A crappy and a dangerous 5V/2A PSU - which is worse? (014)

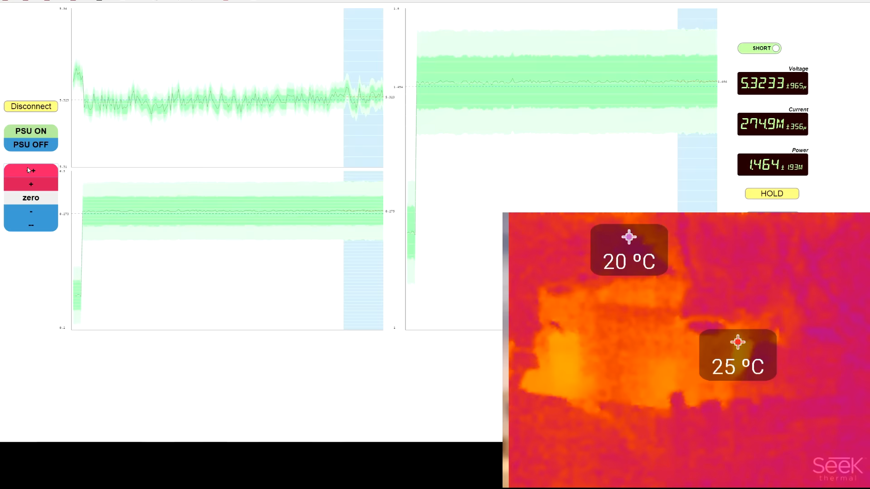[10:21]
1.46 watts out and 2.2 watts going in. The only thing heating up on the thermograph is the diode, uh, which is to be expected. So we're at half rated power. Voltage is still 5.2 volts, which is fine. It is sagging a lot, but, um, I've also connected it with different wires. So the actual voltage sag is not super indicative.
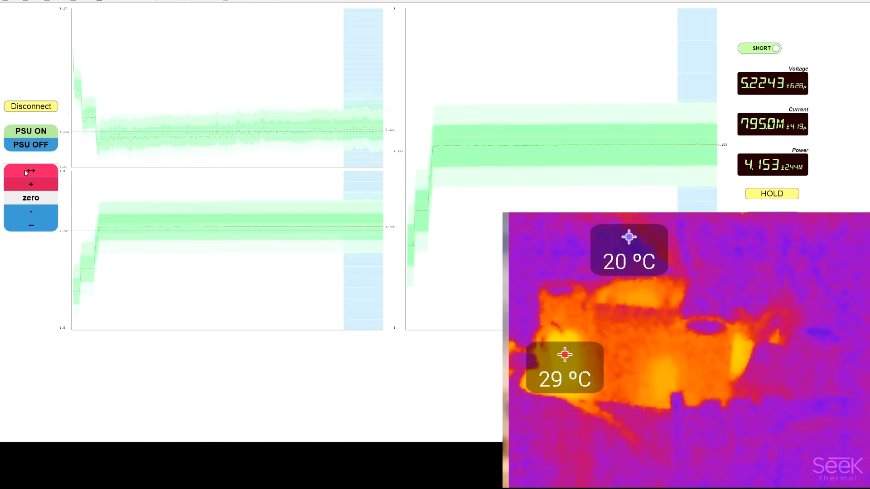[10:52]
Now things are definitely heating up more. I can see diode bridge that you can see on the right side of the thermograph.
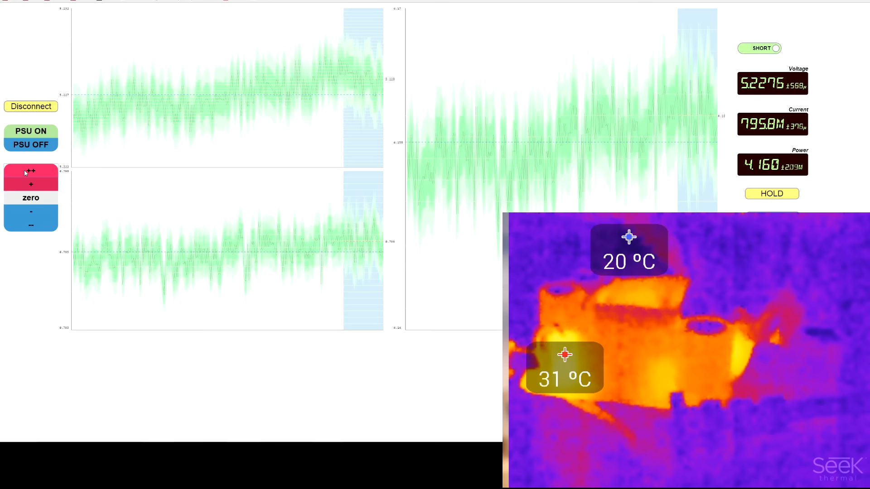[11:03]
7 watts. Let's see how it's going to do thermally.
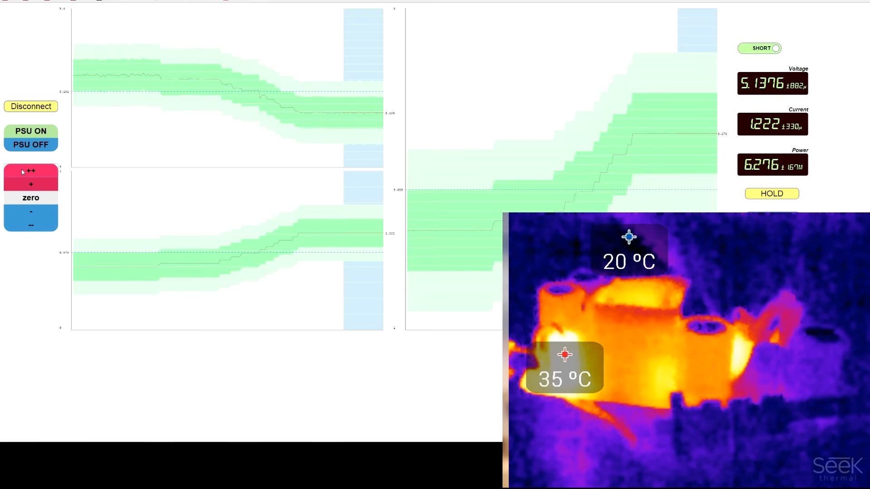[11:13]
Oh, it's kind of struggling to get the higher power. Um, 7.16 watts. And the input is 10.1 watts. So it's pretty, pretty bad efficiency.
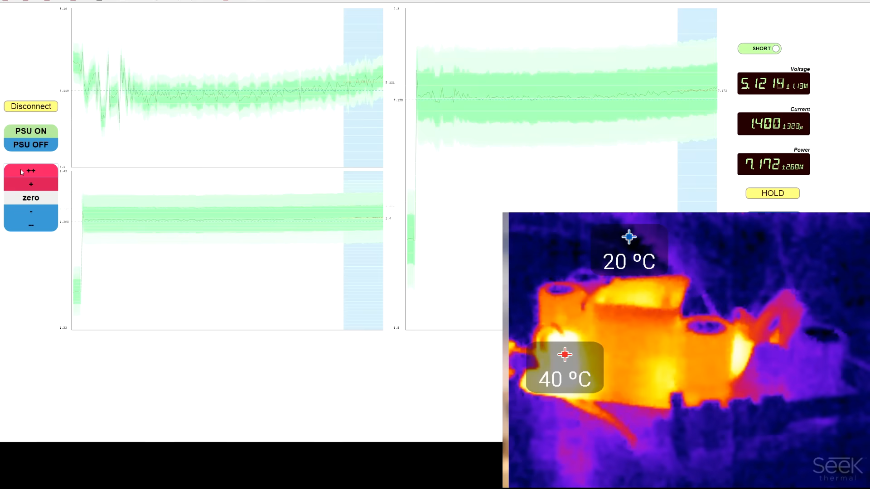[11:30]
Uh, and this is to be expected for a low voltage design that just has one output, uh, diode, because that diode alone is going to drop like 0.75 volts, uh, especially the kind of crappy diodes they put in.
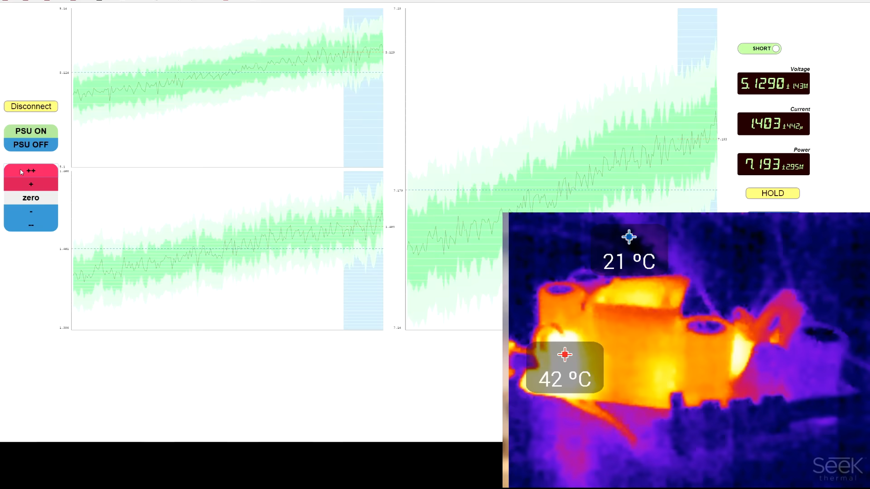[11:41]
And that's, that by itself is already more than 10% of your total power, so. Yeah, let me just reposition this. We're not nearly at full power and things are already getting up to 70 degrees.
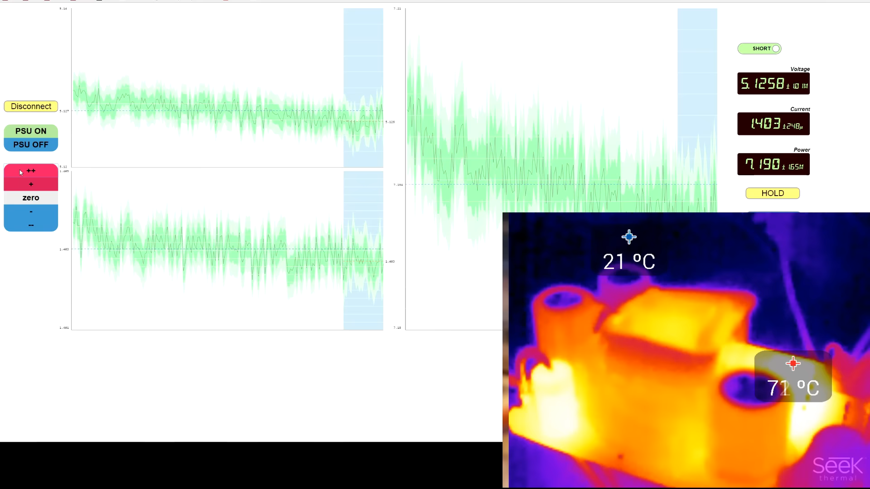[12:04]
On screen: max 71°C
Uh, voltage is kind of sagging too, which is not a good sign, so let's just, uh, go up.
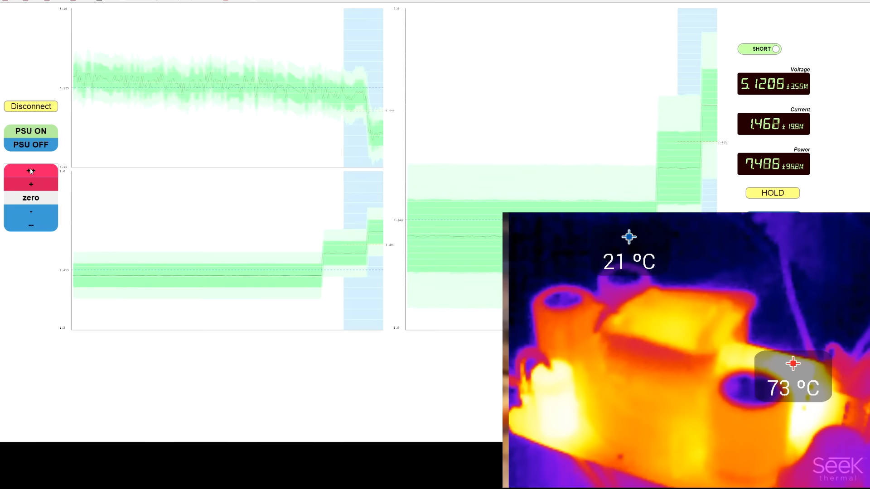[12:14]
And let me just turn on the video in case something explodes. There we go. All right. Uh, let's go to full power and see when it blows up. So we do expect. Oh, actually, the more current we draw. Like, I'm, I'm putting more resistors on it.
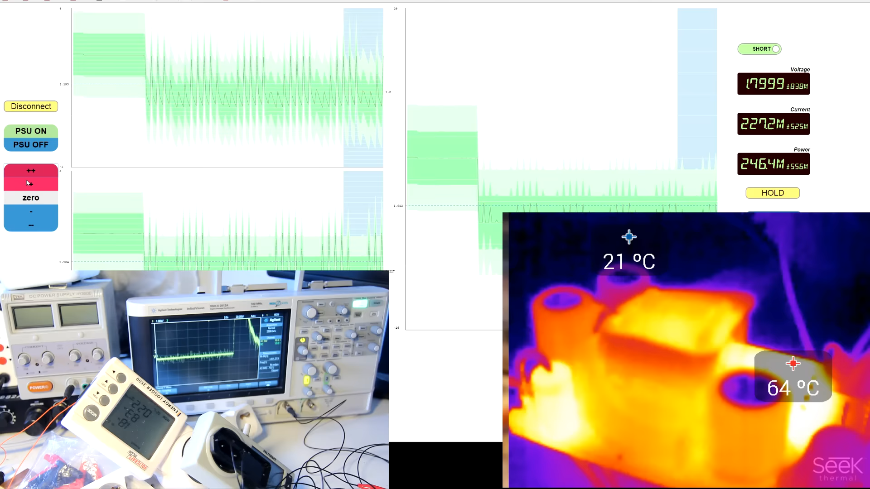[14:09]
It goes into overload protection. It's, um, it's in hiccup mode now. You can see it's trying to start up. So if I, uh, zero the load, we will probably see the 5 volts coming back. Yeah, there we go. So yeah, it's, uh,
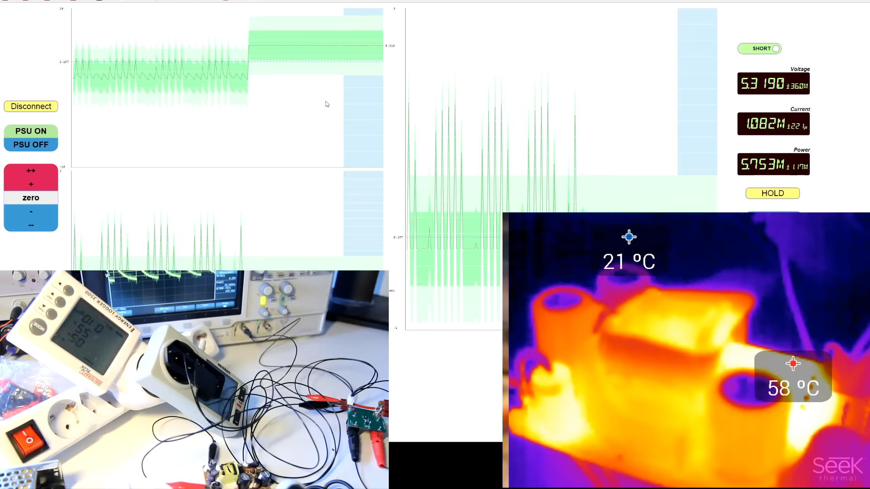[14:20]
it's not going to explode on you. It's just going to short circuit and cause a fire. Explosion test. Nope. It comes up to a very nice 5.3 volts.
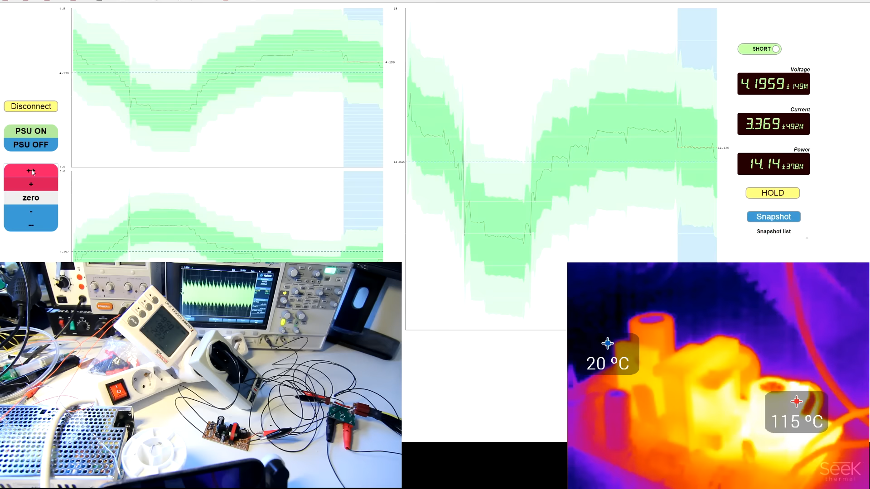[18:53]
So, maximum output power is 14.25 watts at 4.25 volts. This is a good power supply, even though the output diode is now at 116 degrees. Well, who would have thunk you get what you pay for?